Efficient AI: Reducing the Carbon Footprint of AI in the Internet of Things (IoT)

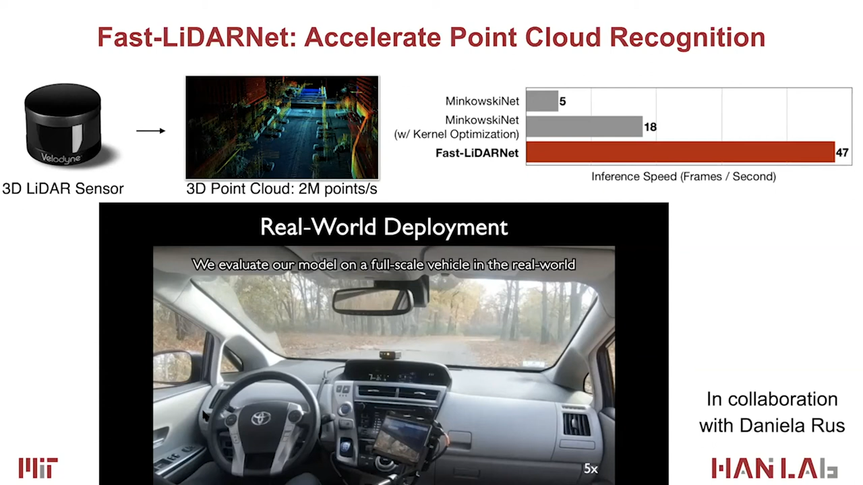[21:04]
So conventional algorithms run pretty slow on the GPU, so roughly 5 frames per second. And with our GPU kernel optimization, we push forward the speed to 18 frames per second. And if we co-design with our fast LiDAR net, it can improve the frame rate to 47 frames per second.
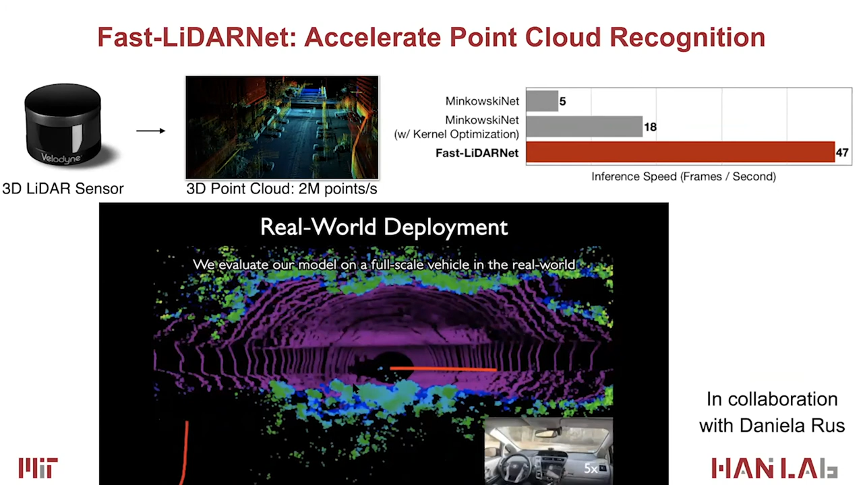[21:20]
So we can drive a real car using this fast LiDAR net to deliver robust and also efficient inference on the autonomous driving vehicle.
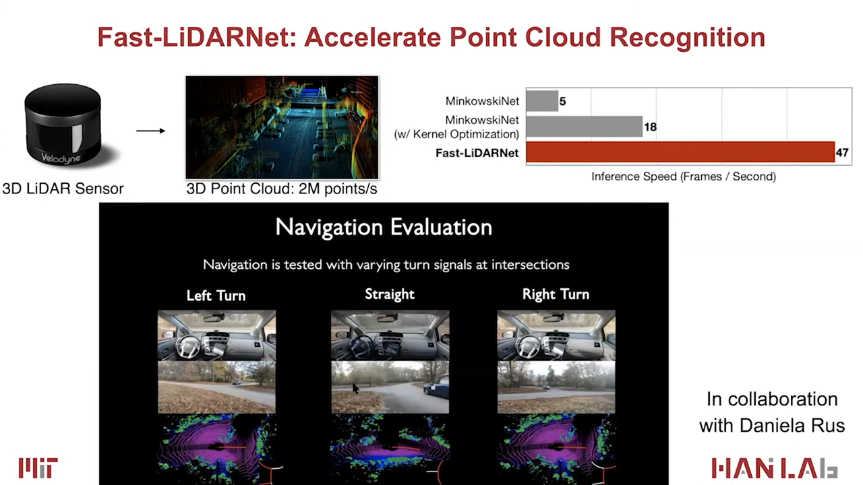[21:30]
So we tested the three scenarios, all driverless, turning left, going straight, and also making a right turn. And the car can run smoothly. With conventional models running only 5 frames per second, that is too slow.